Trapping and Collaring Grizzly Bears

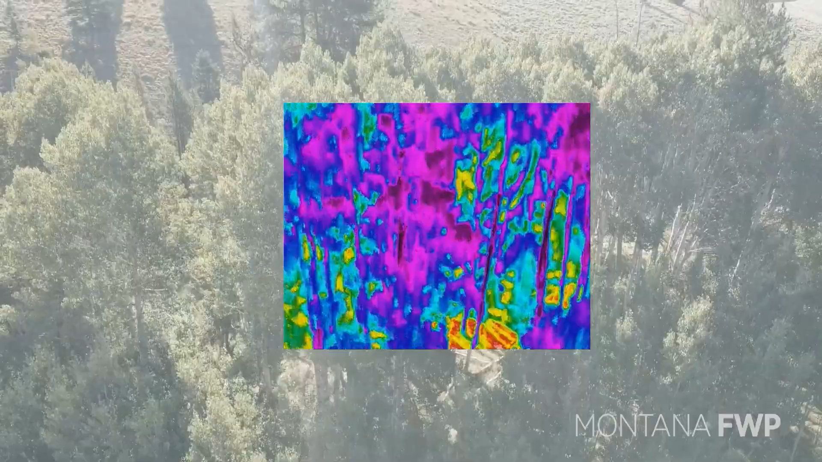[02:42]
This past July, FWP and with partnership with the Interagency Grizzly
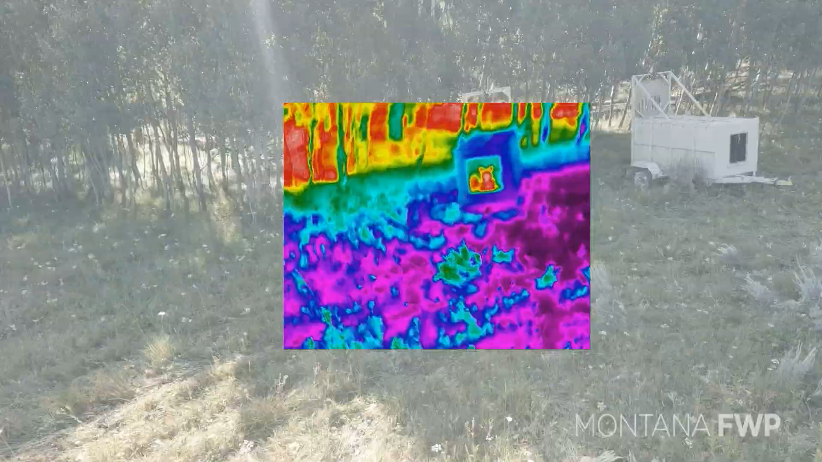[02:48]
Bear Study Team collared seven grizzlies and grappleys, including this male.